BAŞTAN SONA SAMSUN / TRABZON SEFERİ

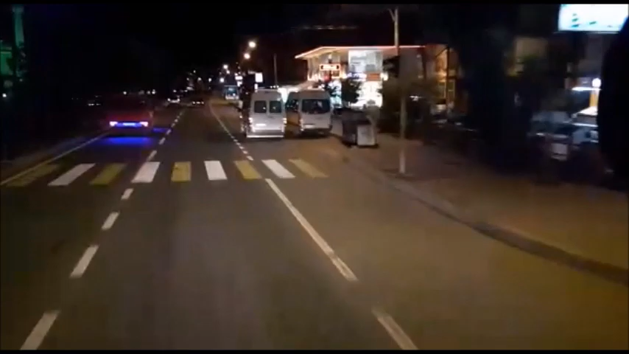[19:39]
Şu an Trabzon Akçabat'ta. Herkese hayırlı geceler. Şu an Akçabat'a girmiş bulunuyorum. Gayet zevkli bir yolculuk geçiyor bu gece. Yağmurda. Ordu çok yağmurluydu. Size göstermiştim. Yalnız orada bir durum oldu. Onu da size anlatayım.
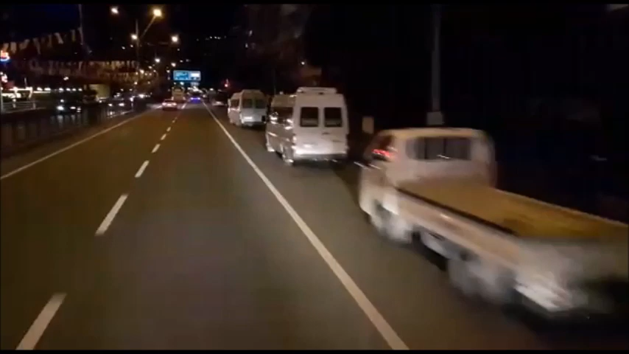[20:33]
birden sola attı kendini. Ama ben tabii ki onu görünce ani hareket yapmak istemedim.
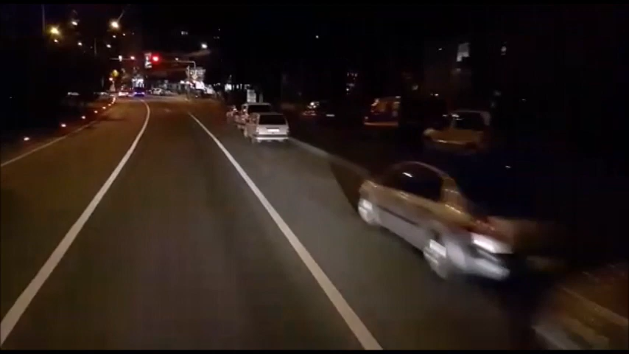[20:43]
Direksiyonumu sabit tuttum.
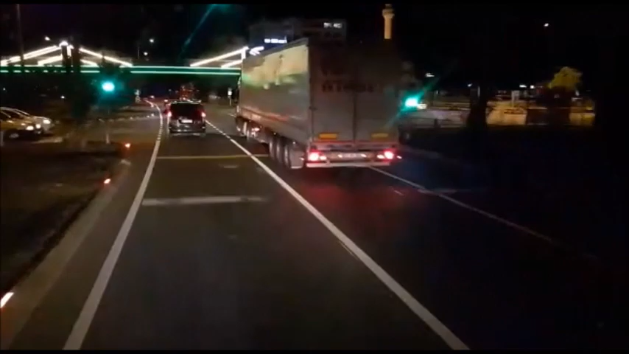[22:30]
Bak adamın biri duracak şimdi orada. Trafiği engelliyor. O yüzden sola gel. Takip et bu kardeşini. Bu kardeşini takip et. Şu an Akçabat'ta meşhur köftecimiz Nihat Usta'nın oradayız. Akçabat'ın meşhur köftecisi.
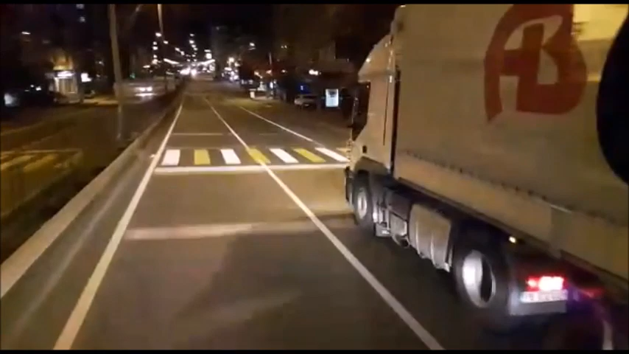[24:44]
Kırmızı yandı bak. Atabey. Kırmızı yandı. Nedense bu akşam kırmızılar beni çok seviyor. Hep kırmızı lambalara takılıyoruz.
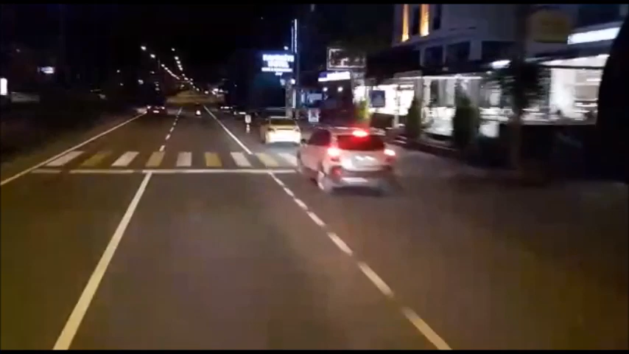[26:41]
Arkadaşlar sessiz olan Trabzon'da Akçabat-Trabzon arası seyahat ederseniz sağ şeridi bırakmayın. Çünkü buradaki ufak araba şoförleri heyecanı çok seviyor.
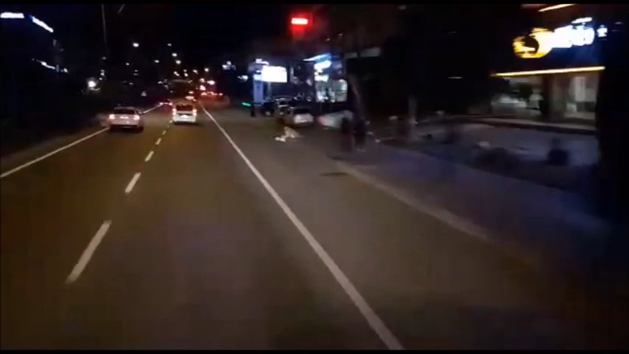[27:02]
Trafikte heyecan yaşamayı çok seviyorlar. Makas atmalar, drift atmalar burada meşhurdur. Onun için size dikkat etmenizi öneririm. Yani altında az bir façı olan Doğan, Şahin, Kartal fark etmiyor.
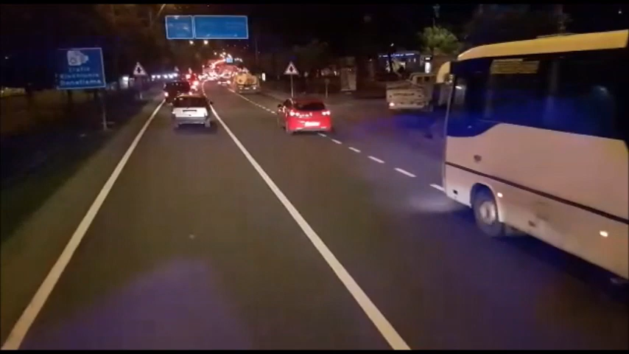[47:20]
Yani en sonda arabayı kıracağım üzerlerine, olmayacak. Ya insan bir anlayışlı olur da kardeşim ya. Bir yol verin de, ne olur yani. Bir yol verin de. Bir yol verin. Geç kardeşim. Geç.
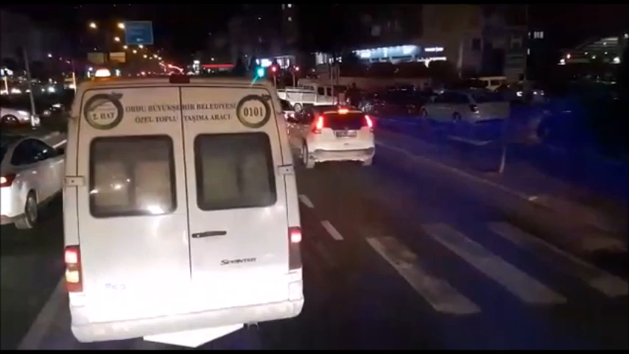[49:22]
Bir an önce eve varmak için çabalıyoruz. Bakın şimdi arkadaşlar, bakın. Şu an şu sağ tarafta gördüğünüz yol bildiğiniz emniyet şeridi. Ama bu arkadaşlar burayı kendi yolları bellemişler. Devamlı emniyet şeridinden önümüze kırıyorlar. Bizim de kaza sebebimiz %90 emniyet şeridinde gelen araçlara vurmak oluyor.
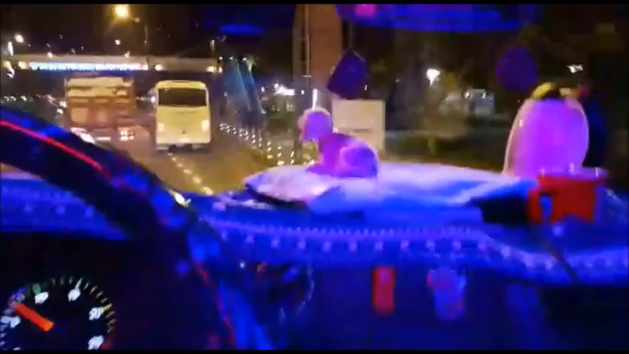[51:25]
İşte bak, bakın arkadaşlar. Bak arkadaşlar. Bu arkadaşın durduğu yere bakın.